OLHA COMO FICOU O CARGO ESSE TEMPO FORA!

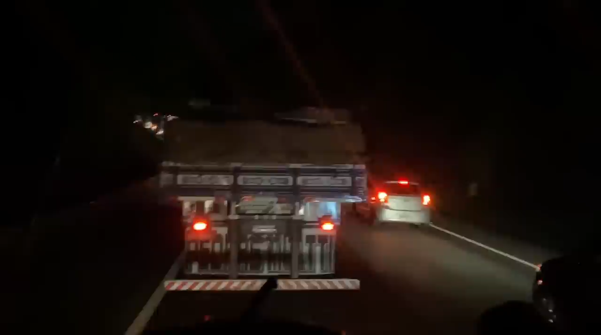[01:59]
É, meus amigos. Começando a semaninha daquele jeito, né? Com um acidentezinho já. Ó, mentira. Com um acidentezinho já aqui na serra.
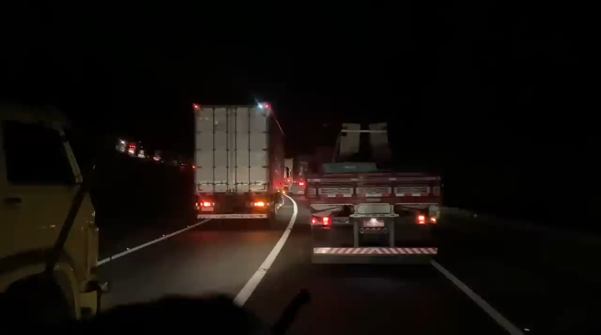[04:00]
Essa curvinha é lazarenta. Tem um radarzinho de 600 por hora ali atrás, ó. Só que, porém, depois do radarzinho que nessa decidinha embala, e aquela turvinha lá é forte. Ela é bem fortezinha. É, já viu, né? Esse cara, deixar correr lá, puxa pra caramba. Não vai pra ver.